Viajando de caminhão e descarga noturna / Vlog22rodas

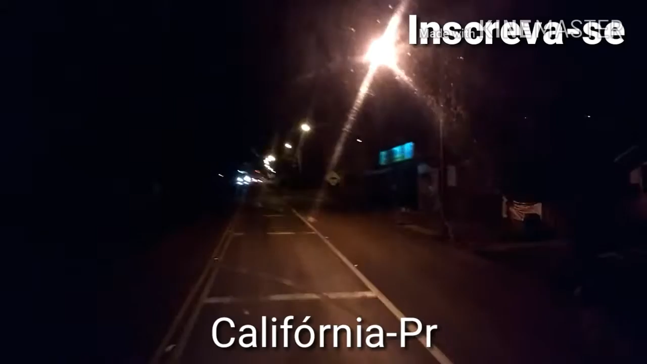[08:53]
Califórnia, Paraná. Uma cidade pequena. Aqui entre Marilândia do Sul, que é pequenininha também, e Apucarana. Na BR-376. Estamos em Califórnia.
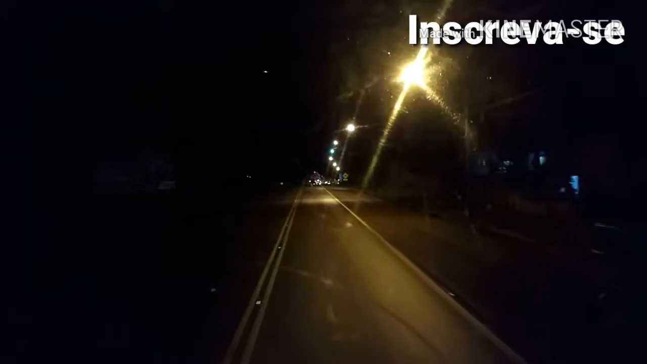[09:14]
Essa aqui é uma é a Califórnia um pouco menos conhecida de todos. Mas para quem mora no Paraná, conhece bastante esse lugar.
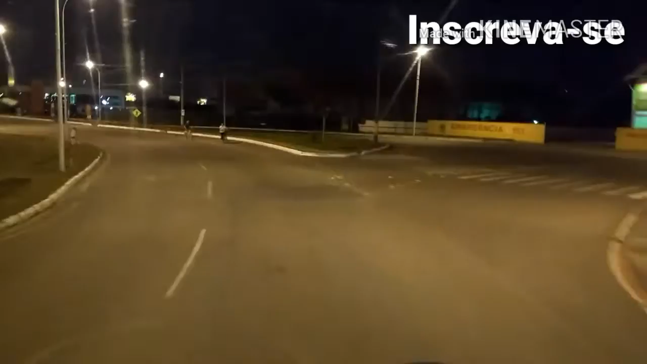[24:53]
Olá galera, estou chegando no porto para descarregar. Hoje a descarga vai ser noturna. O porto é ali, ó. Aí tá piscando a luzinha ali. Hoje a descarga vai ser noturna. Tá bem que... E amanhã eu vou coletar um container no sábado. E vou carregar segunda-feira lá em Mandaguari, no mesmo lugar que eu carreguei este container.
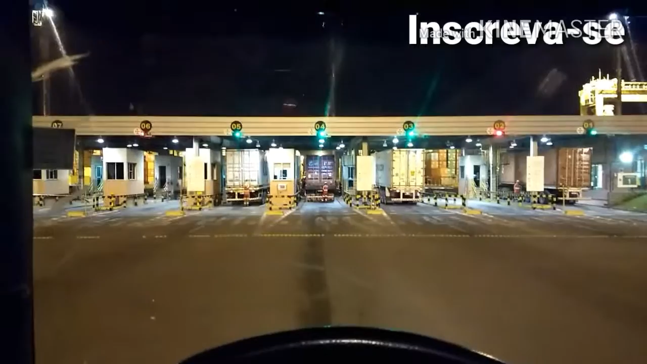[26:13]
Vamos fazer a entrada daqui a pouquinho e vamos descarregar o container. Vai ficar ali, mais ou menos. Por ali. Descarregar o container e vazio para Itajaí. Porto Nave. Vamos descarregar. Deu um probleminha ali, queria que desligasse o caminhão,
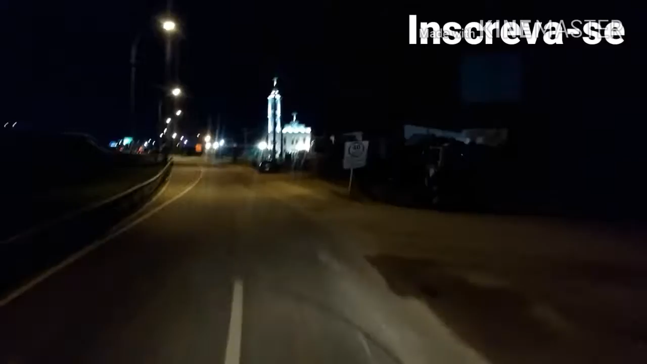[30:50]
Estou indo lá para o posto para pernoite. Olha essa igreja que bonita, toda iluminada.